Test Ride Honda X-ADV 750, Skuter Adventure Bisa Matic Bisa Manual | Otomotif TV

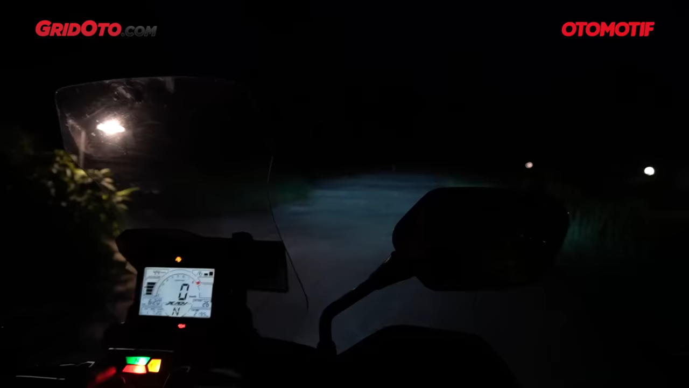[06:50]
Ini posisi lampu dekatnya, lumayan terang ya. Nah ini posisi lampu jauh seperti ini. Jadi untuk lampu jauh, dia hanya menambah jarak, terutama di bagian tengahnya.
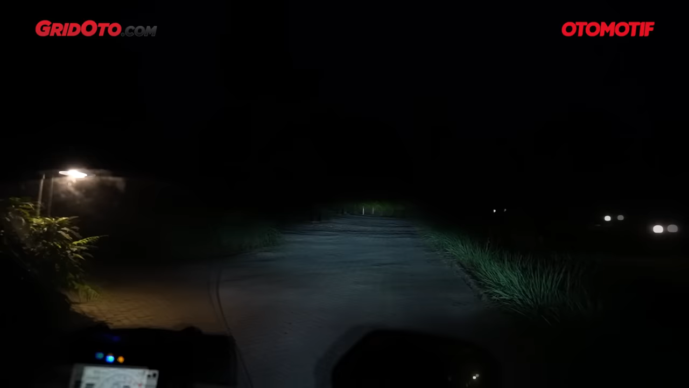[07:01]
Kalian bisa lihat tuh perubahannya, cuma di bagian ujung depan. Sementara bagian kanan dan kiri, dia masih mengandalkan dari sinar di lampu dekat.